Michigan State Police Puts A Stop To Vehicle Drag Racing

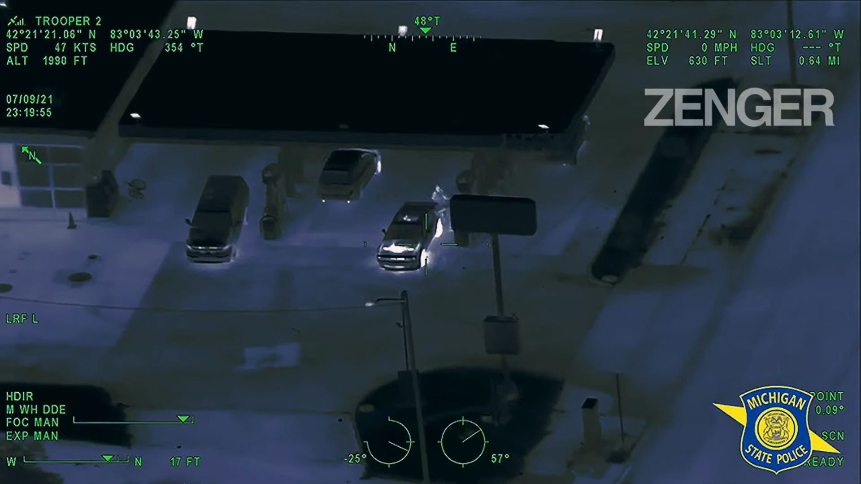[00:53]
walking around the rear he's the second guy uh he's driver door now so you gotta take him now he's away uh northbound northbound after ramming into the patrol car uh chrysler
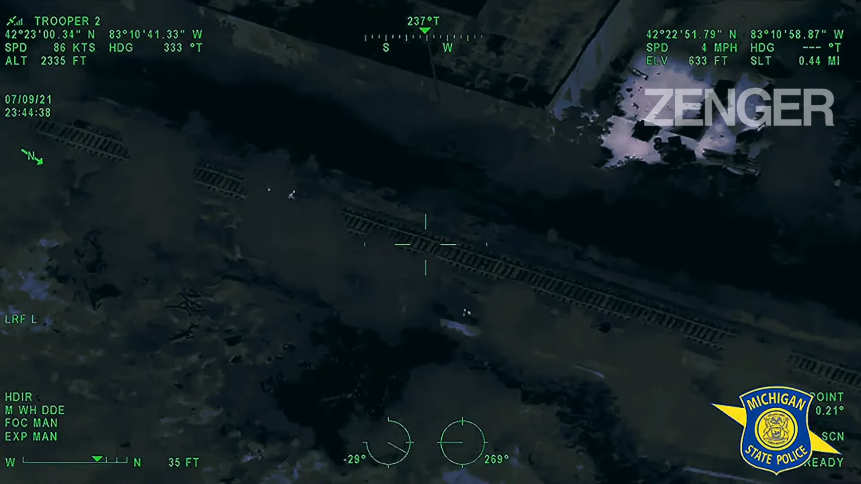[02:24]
50 feet he's 30 feet on the right hand side in the bushes right now right now on your right looks like they're taking one into custody and uh